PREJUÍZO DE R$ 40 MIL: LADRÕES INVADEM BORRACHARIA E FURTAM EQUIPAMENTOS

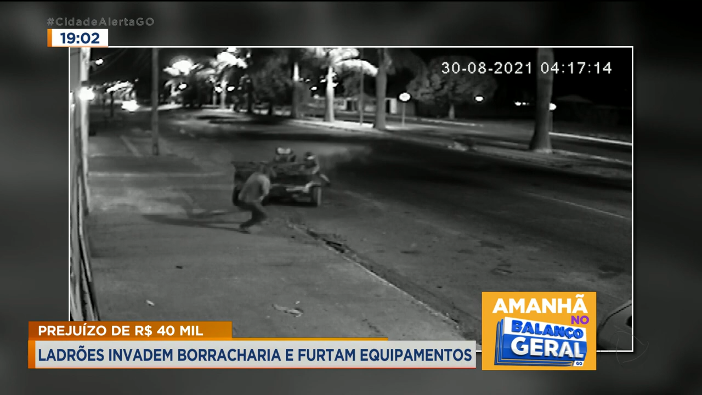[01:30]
No início, essa foi a impressão que o senhor teve. Mas quando ele olhou nas câmeras, veio então a decepção de ver essas imagens que nós estamos vendo aí.
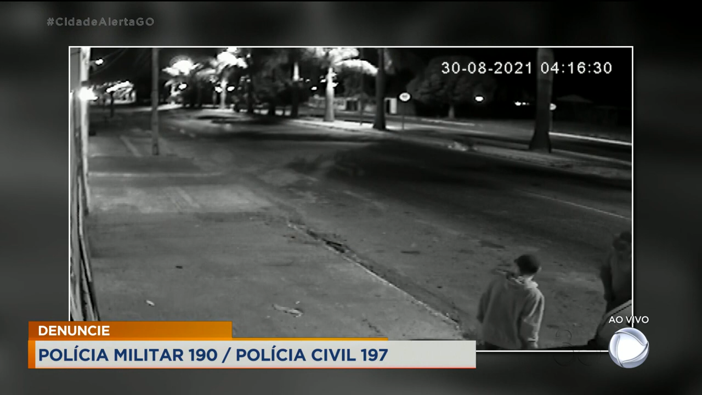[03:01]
Mas a gente percebe ali, ó. Chegam... Silvio, parece um menino. Você está vendo que está com um homem lá? E a gente acelera a imagem, Fred, isso aí, mas eles estão andando normalmente.
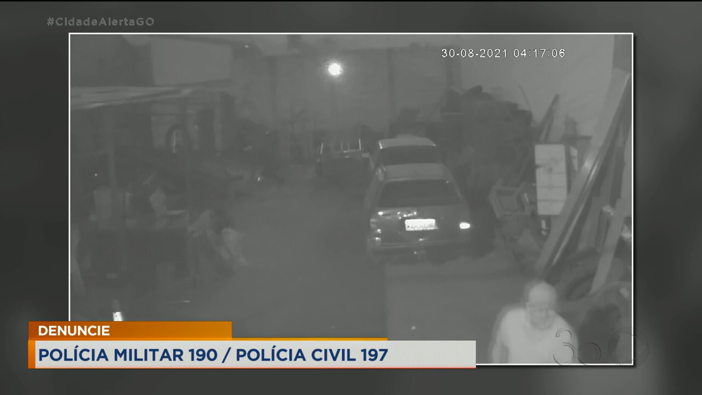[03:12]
Estão na maior tranquilidade, eles sabem disso, eles desengatam, ó, a carretinha que é essa borracharia móvel, onde tem todos os equipamentos, que o empresário demorou para montar, Silvio. Ele está dizendo aqui para mim que demorou, porque é tudo caro.